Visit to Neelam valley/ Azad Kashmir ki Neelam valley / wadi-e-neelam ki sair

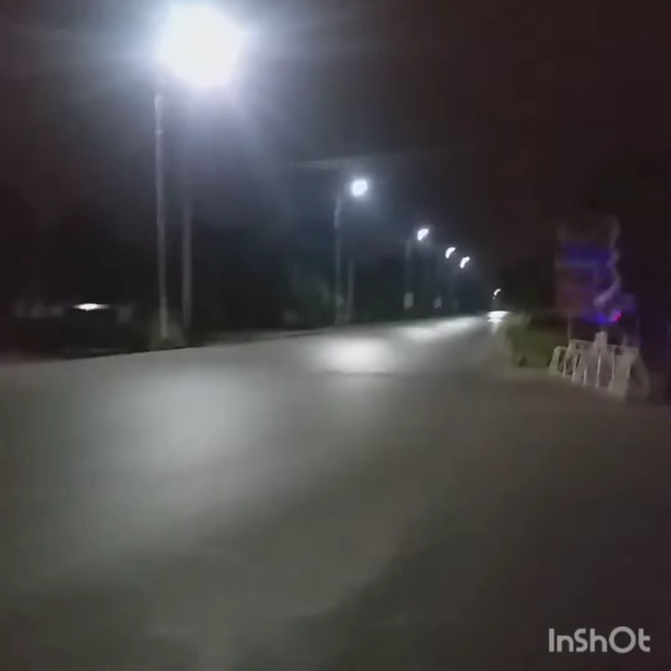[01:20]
जी तो अब हम मरी रोड से मुजफ्फराबाद रोड की तरफ टर्न ले चुके हैं और अब हम यहाँ कोहाला ब्रिज की तरफ जाएंगे, जो कि यहाँ से 95 किलोमीटर की दूरी पर है।
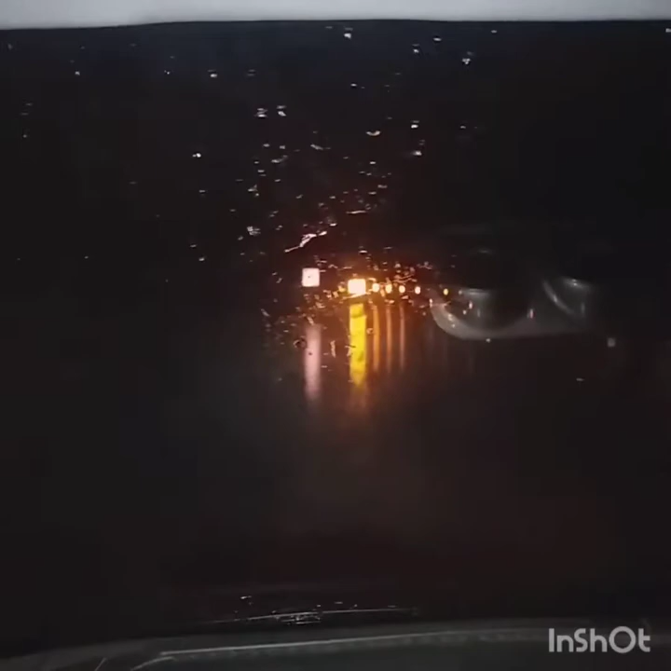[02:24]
बारिश हो रही है और ये हमारे सफ़र को और भी ज़्यादा खुशगवार बना रही है।